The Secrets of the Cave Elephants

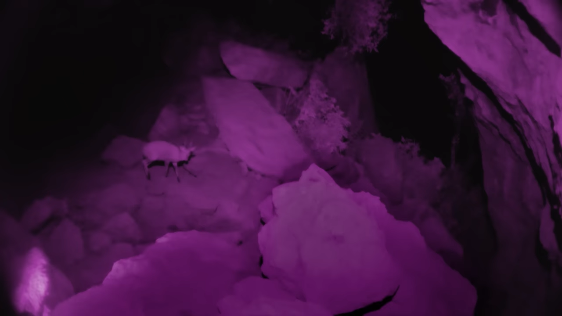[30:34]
As soon as night falls, they dare to enter, driven by their hunger for salt.
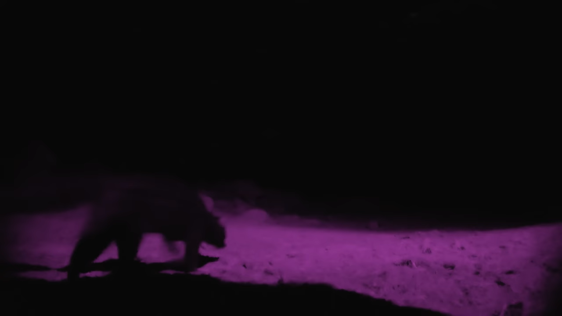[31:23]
The little genet is a nocturnal loner. As it can climb very well, it is also able to reach the corners and crevices of the volcanic caves where bats or small rodents might hide.
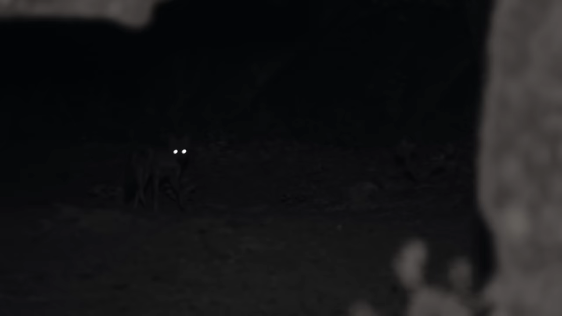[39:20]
it's not just the elephants making their way through the night a side-striped jackal is being watched by a bush baby in a tree
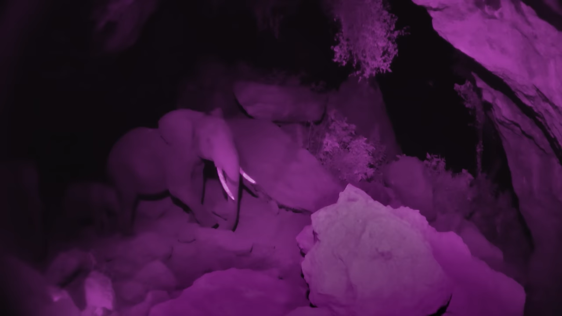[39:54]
they still have to conquer a distance of over 200 meters through a pitch black labyrinth until they reach the salt deposit of over 200 meters and over 200 meters of the wind
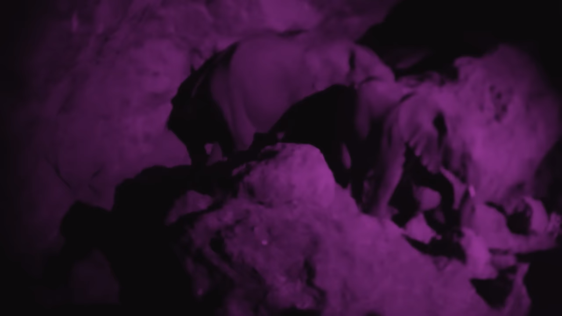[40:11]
will be know what
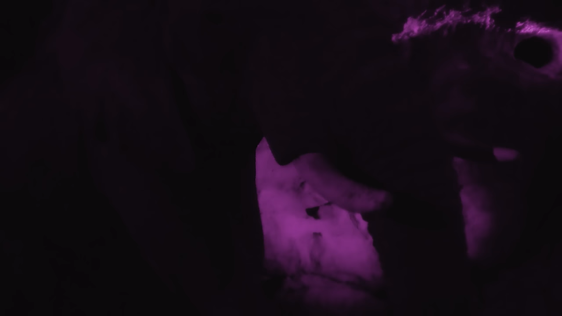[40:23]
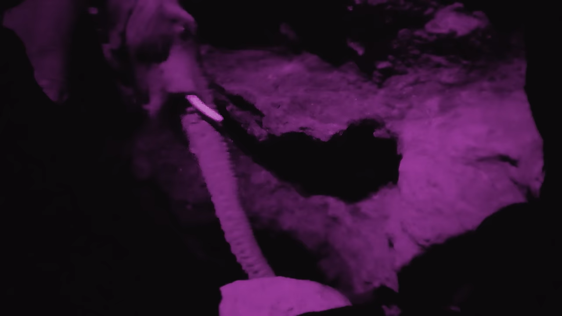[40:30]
what The phenomenon of elephants mining underground is unique in the world.
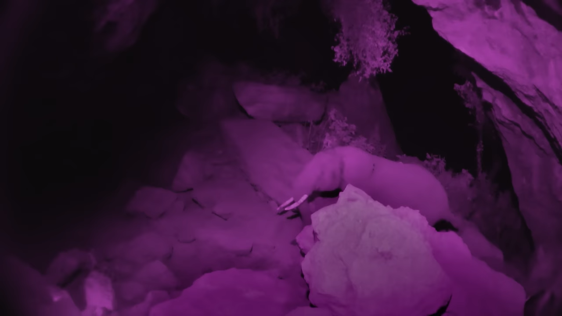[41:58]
Only after hours of hard work have they licked enough salt and move on.